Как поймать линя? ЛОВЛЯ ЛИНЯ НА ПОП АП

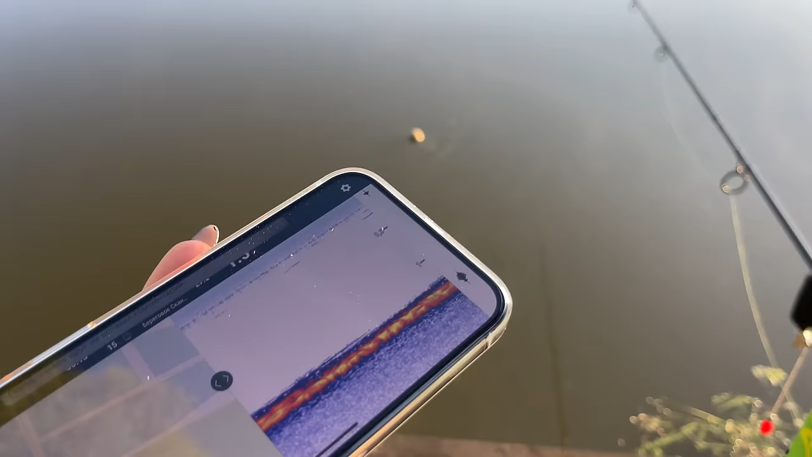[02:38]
Как вообще работает диппер и что это такое?
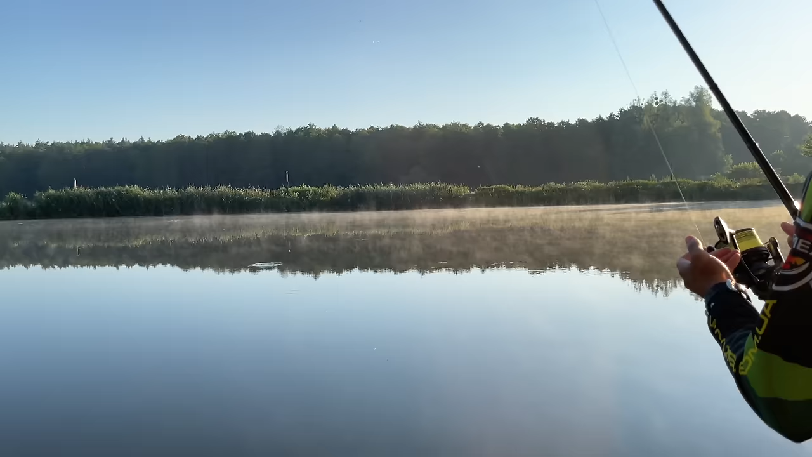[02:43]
Это вот такой вот маленький портативный эхолот, который по Wi-Fi связывается с вашим телефоном и показывает вам изображение своего сканирования.
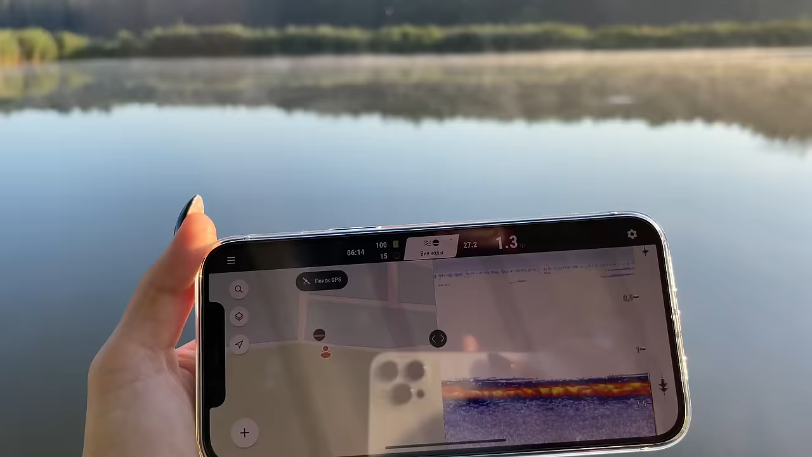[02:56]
Это сейчас, пожалуй, самый маленький и самый точный эхолот, который только существует. Значит, смотрим.
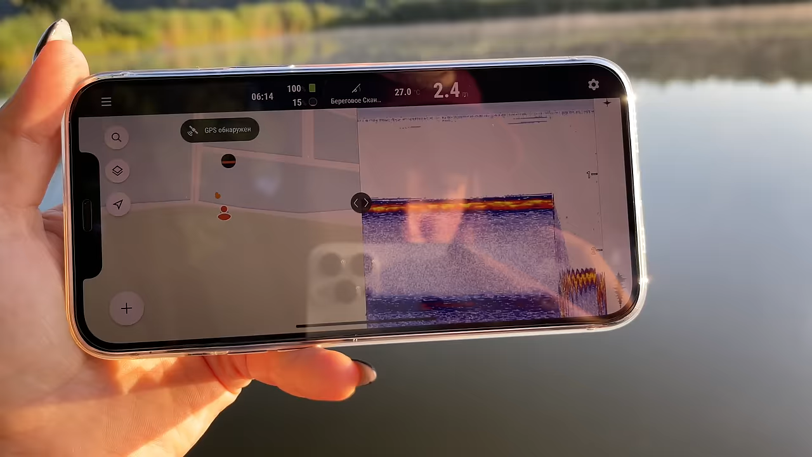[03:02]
У нас температура воды 27 градусов, глубина 2,5 метра. Есть ил на дне, но в целом дальше оно твердое.
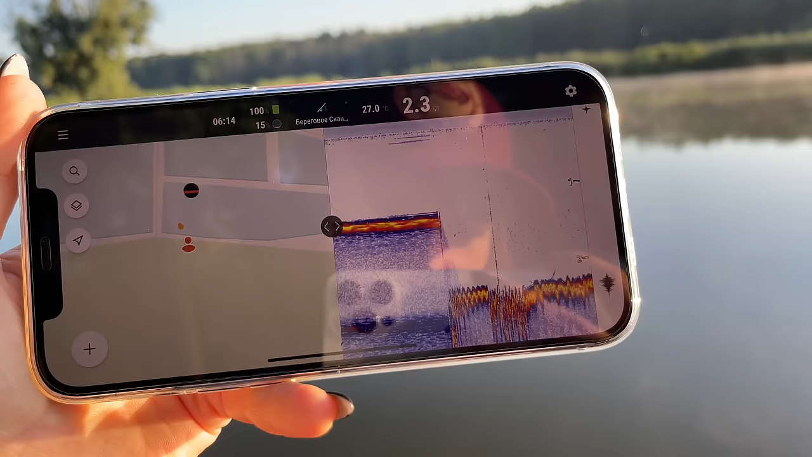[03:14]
On screen: water 27.0°C
То есть, чем более яркий цвет рисует на дне диппер, тем более твердая поверхность.
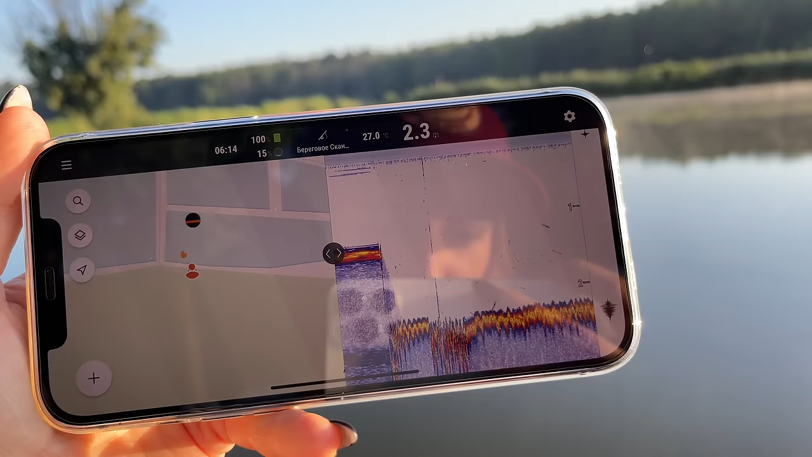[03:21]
On screen: water 27.0°C
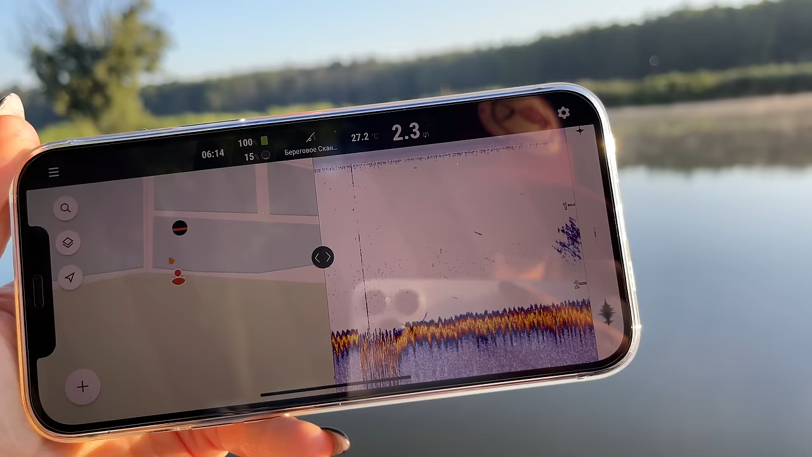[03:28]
On screen: water 27.2°C
Так, это что-то, какая-то рыба, наверное. Вот. Угу. Вот пошла рыба. В толще воды 1,40 м, первое обнаружение рыбы.
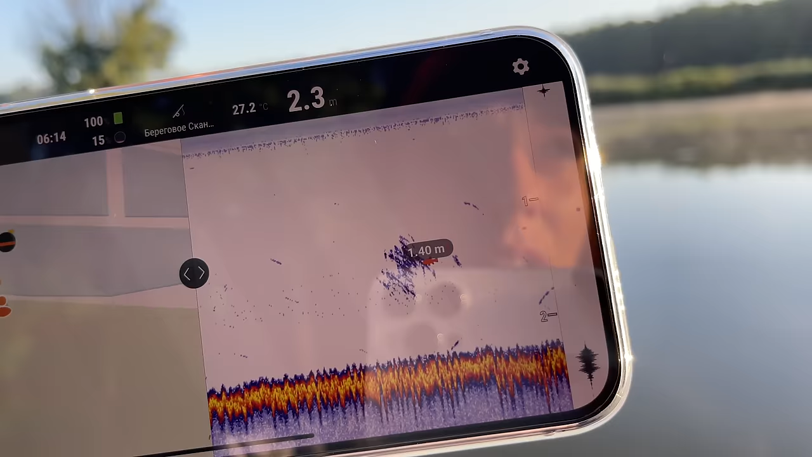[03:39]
On screen: depth 2.3 m, water 27.2°C
Ага, так ближе к центру водоема появилась рыба.
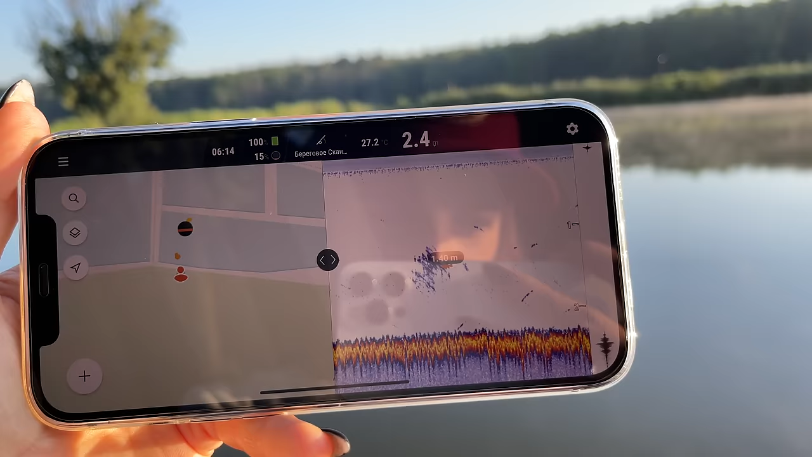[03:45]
On screen: water 27.2°C
Как видите, в принципе, дно ровное. 2,40 м. Показывает везде.
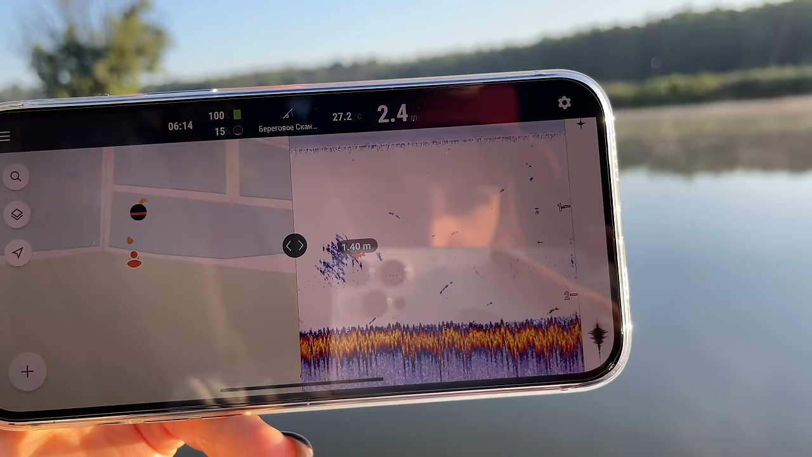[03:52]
Вот еще рыбка ближе к дну.
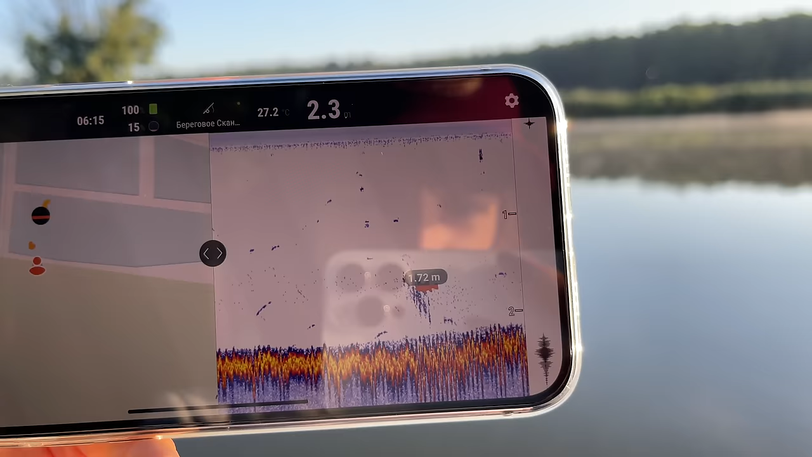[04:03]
Два 2,30, да?
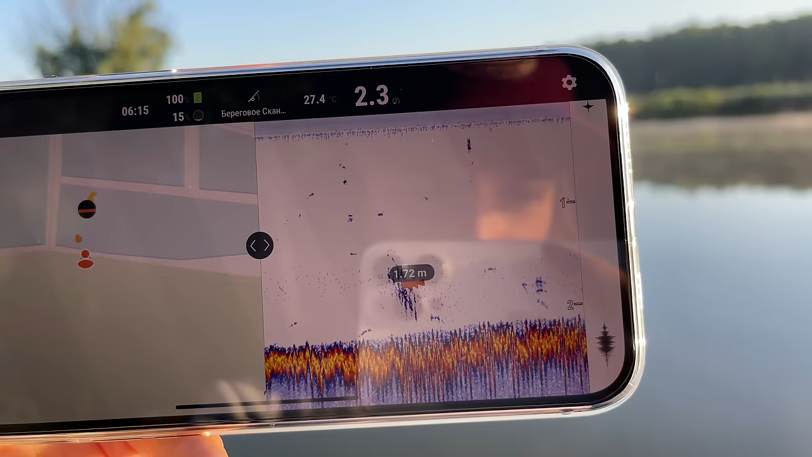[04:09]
On screen: water 27.4°C
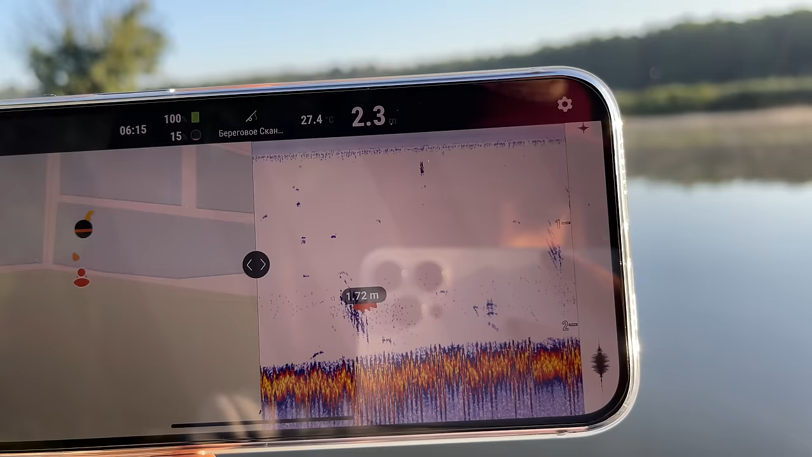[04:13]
Как таковых каких-то аномалий нет. О, вот смотри, посередине озера, вот тут больше рыбы, но в толще воды стоит.
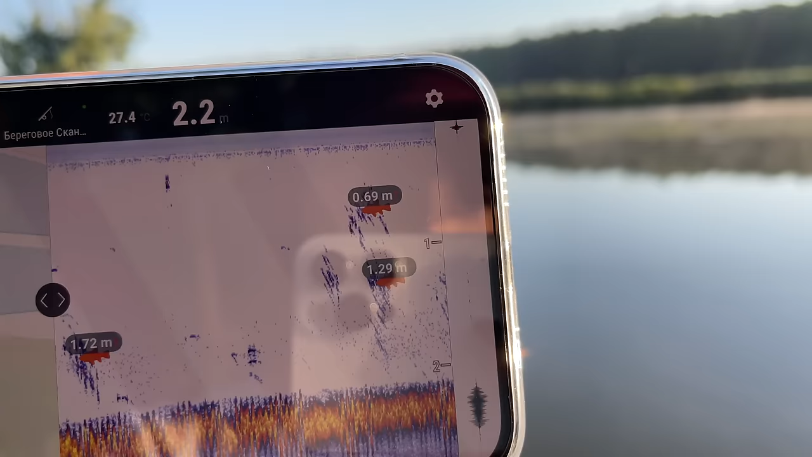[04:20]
On screen: depth 2.2 m, water 27.4°C
Одна у поверхности, вообще, на 70 сантиметров от поверхности.
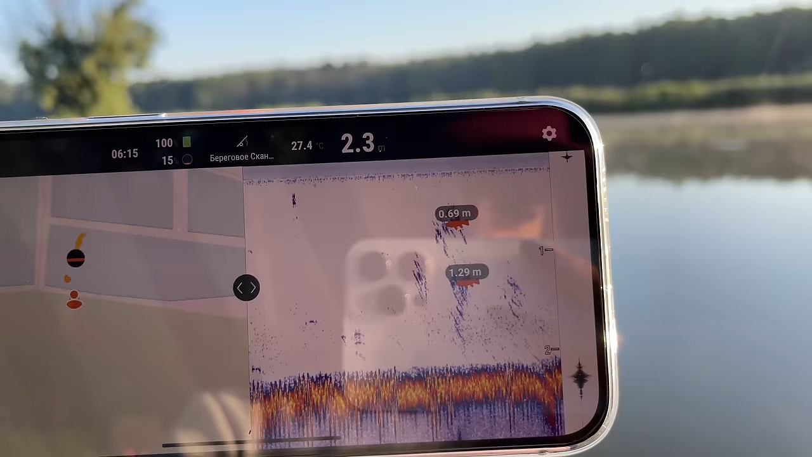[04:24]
On screen: water 27.4°C
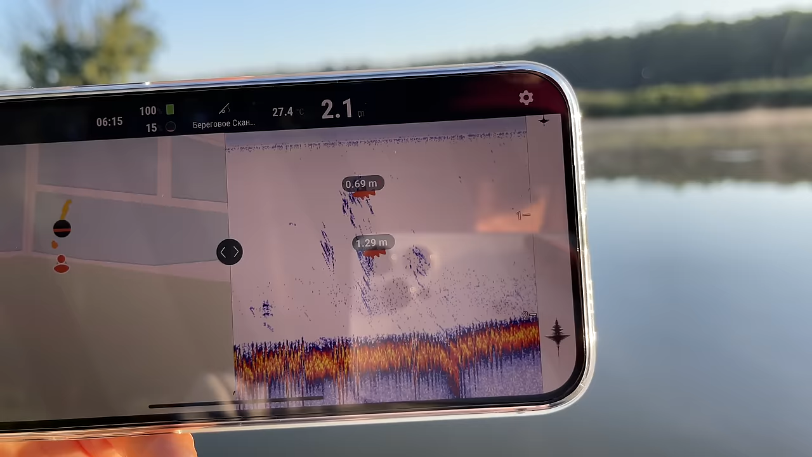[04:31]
On screen: water 27.4°C
Небольшой подъемчик, небольшая бровка, 2,10. Ребят, в таких ситуациях, где как таковых аномалий нет, и рыба рассредоточена весьма, то есть тоже привязки рыбы к чему-то нет,
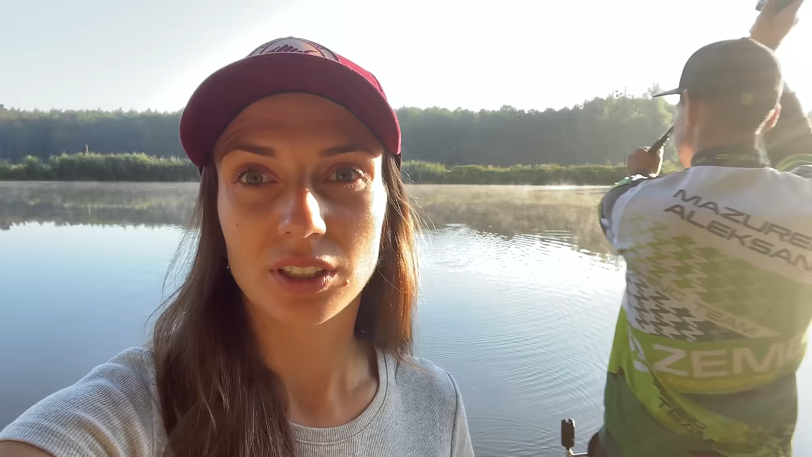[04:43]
то чаще всего мы просто выбираем точку,
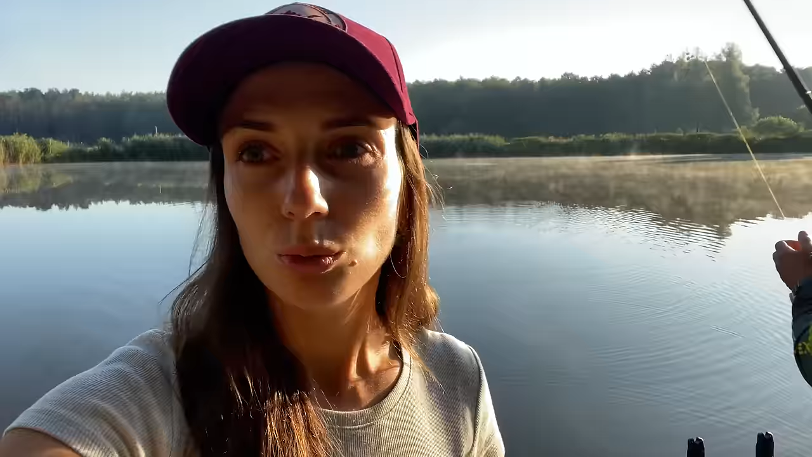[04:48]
кормим ее и ждем, что рыба туда придет. Для того, чтобы диппер связать с вашим телефоном,
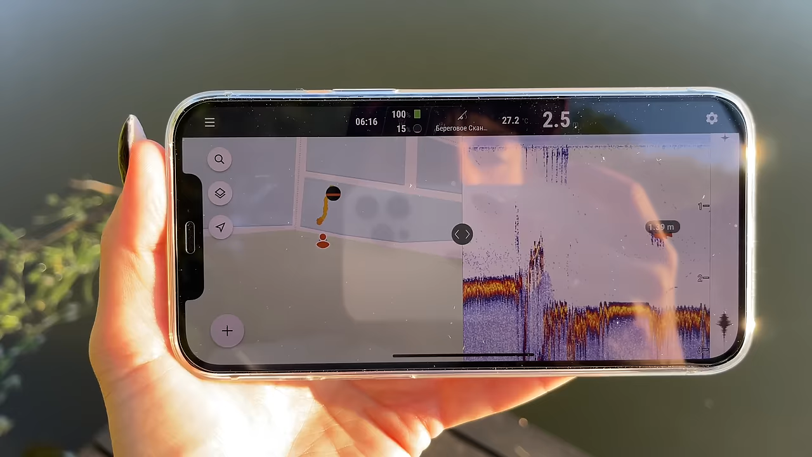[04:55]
скачивается вот это приложение, называется Fish Dipper, или в Apple Store, или в Google Play, если у вас Android.